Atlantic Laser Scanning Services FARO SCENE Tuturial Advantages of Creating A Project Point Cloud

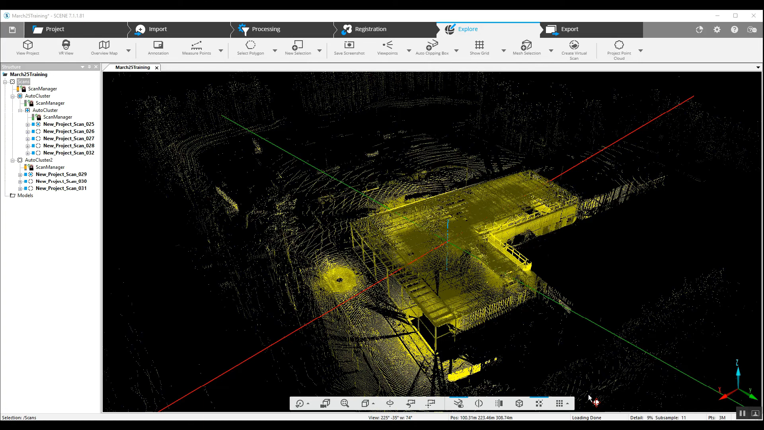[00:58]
Now that we've given this project a few minutes to load the scans here on the left we have the full project point cloud loaded and it's at 33% 50% down here in the right hand corner you can see how much detail has been loaded and how many points have been loaded. So at 100% detail we have 226 million points loaded. This is significant because the more points you have to load the slower your
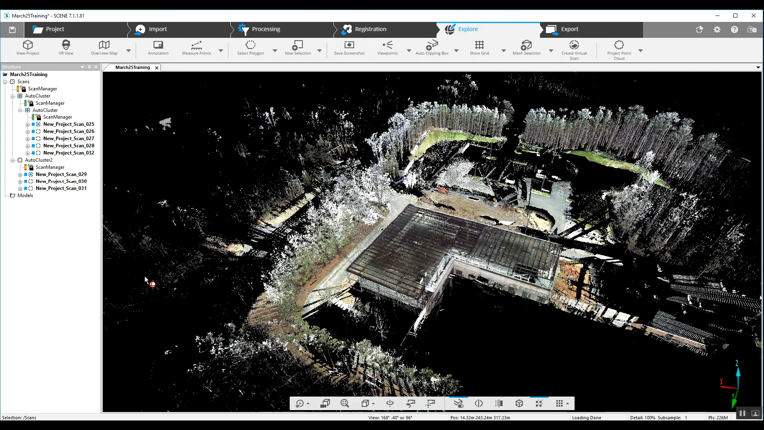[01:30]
project is going to to move on the computer. It's going to be more taxing on the computer with the point cloud engine. Many of you have computers that maybe don't have quite enough RAM
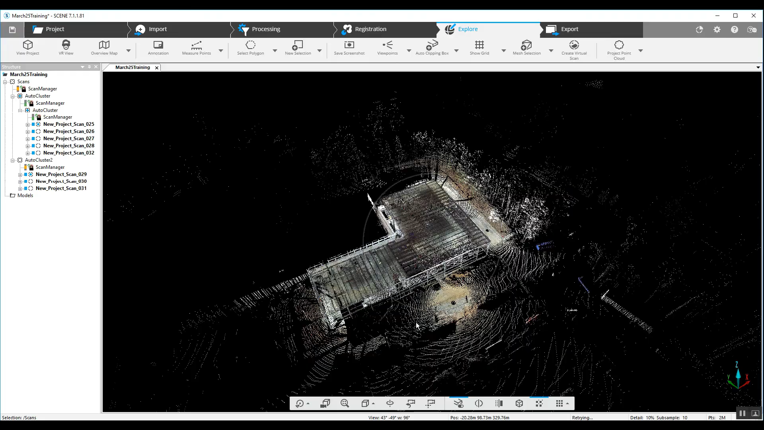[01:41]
and this is something that you're going to see move very slowly because of the number of points that it has to continually generate and move to make this image appear accurately.
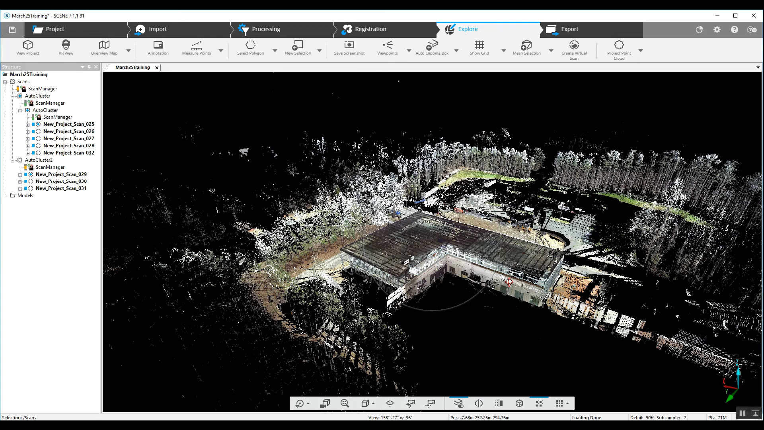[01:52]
Now if we want to create a project point cloud we simply go to the top right hand corner left click and create.
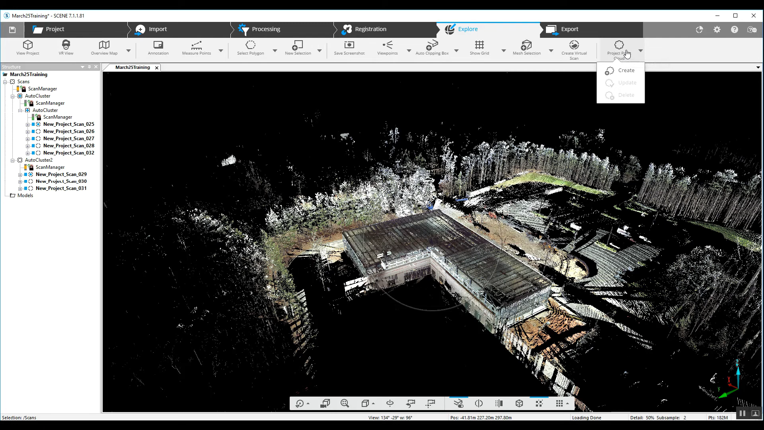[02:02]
Yes and save.
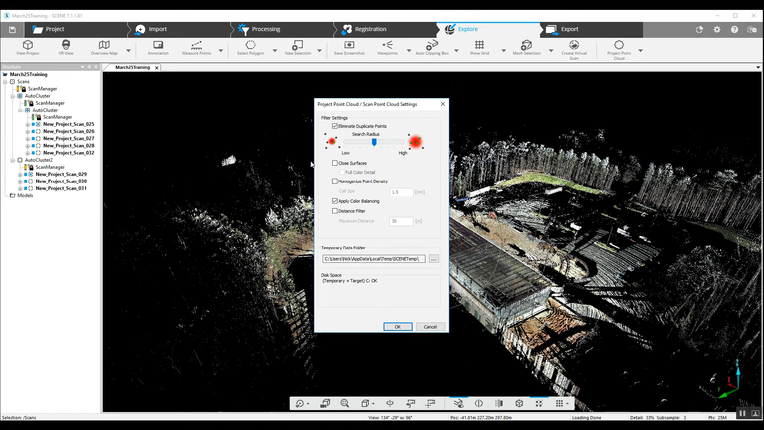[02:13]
With this box open we can leave all of the defaults and just say OK.
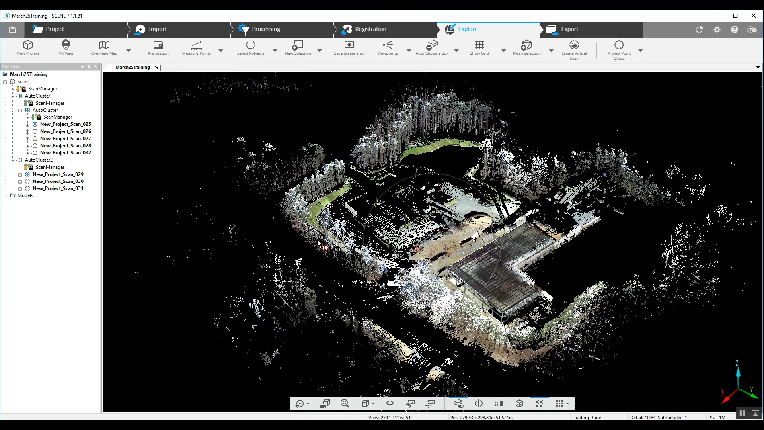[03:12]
if you take a look down here in the bottom right hand corner we've got a million points loaded with a hundred percent subsample. So what we're able to see is the entire project with just a fraction of the points loaded on the screen.
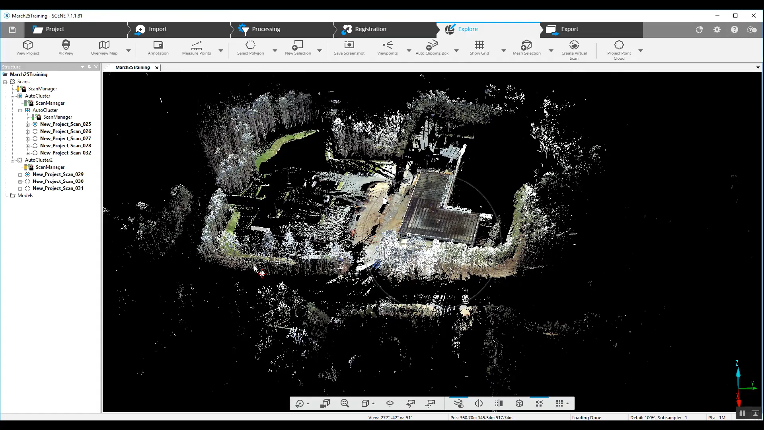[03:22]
Obviously the larger the project that you're dealing with the even better this will become for you.
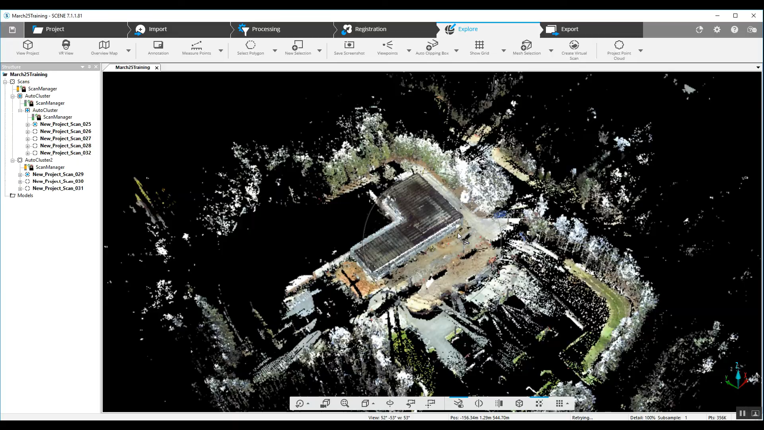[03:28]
You'll have a much better
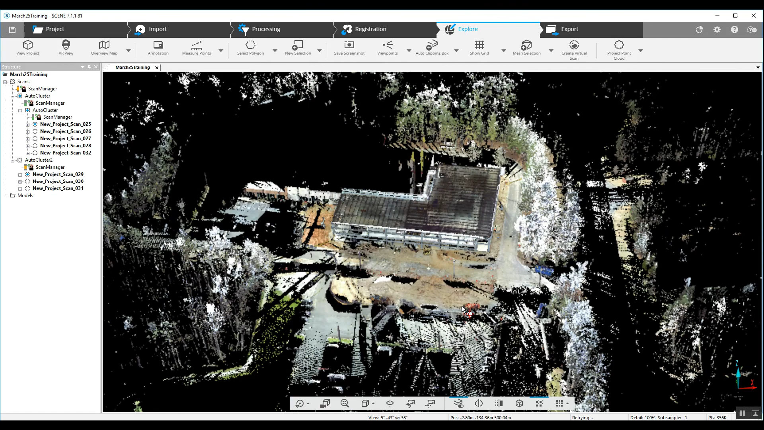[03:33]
reactive project when you're looking at it in 3D and also you can begin to create clipping boxes. You can't do that unless you've got a project point cloud created so
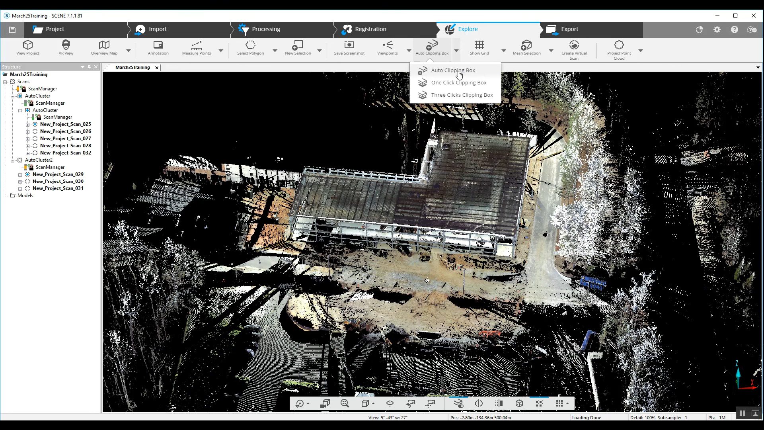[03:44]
just jump into an auto clipping box and as you can see now we've got
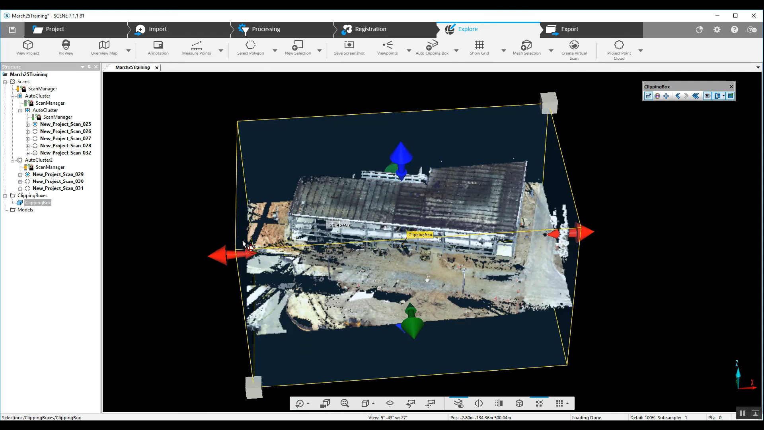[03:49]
the ability to chop up our project in any any different number of ways.
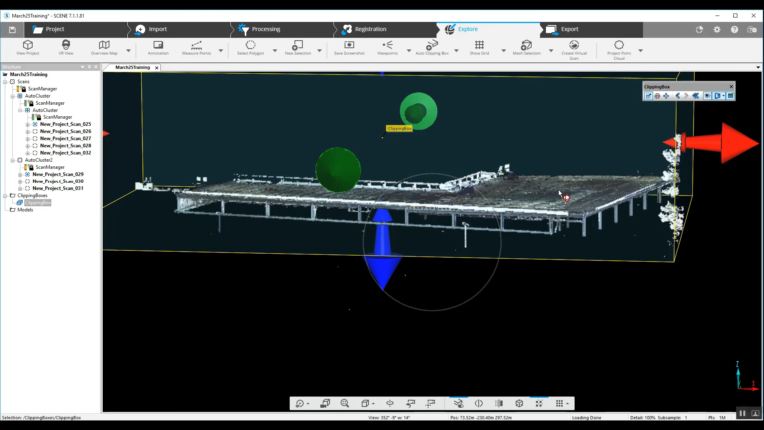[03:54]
I hope this has helps explain the advantages of working with a project point cloud.